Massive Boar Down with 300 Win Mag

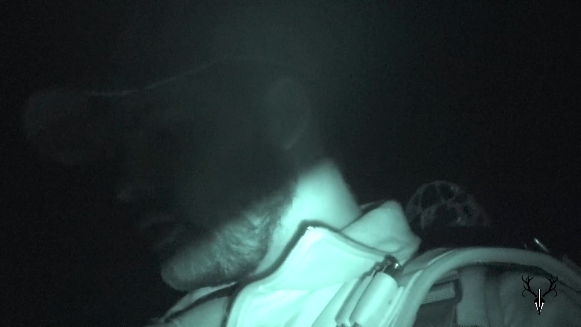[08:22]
Making his way. And, so, I decide I'm going to try and shoot it.
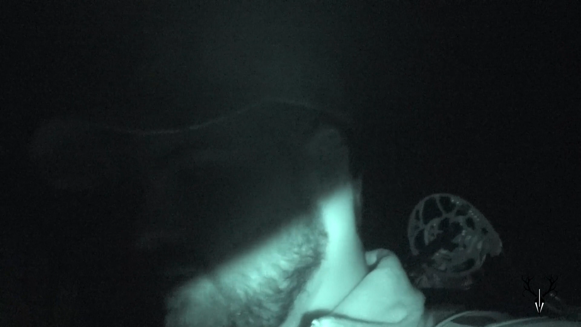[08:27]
Right there's my bow. But, every time I make the slightest movement, it would look at me.
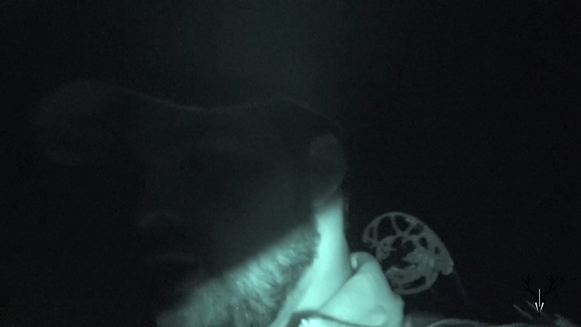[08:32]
So, I finally kind of fastened my pace. And, it ran off. So, that sucks. Only one pig down. I don't know. We're just going to add it on to next week. So, we'll see what we get there. So, once again, doing some kayak fishing.